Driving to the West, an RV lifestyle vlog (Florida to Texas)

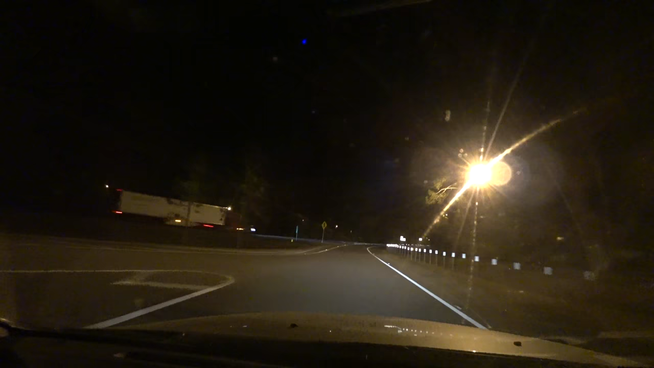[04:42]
I continue driving into the dark night.
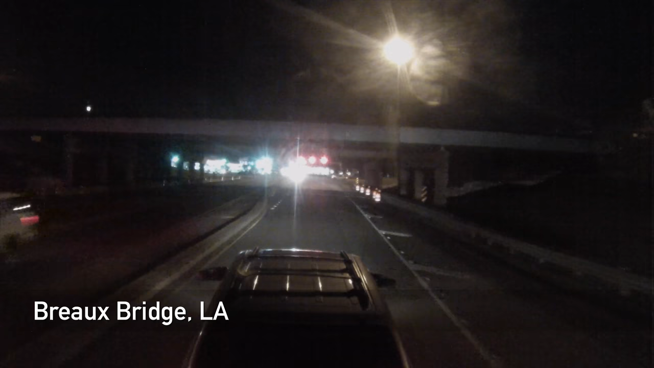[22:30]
Exhausted, I arrive by Broad Bridge, just east of Lafayette.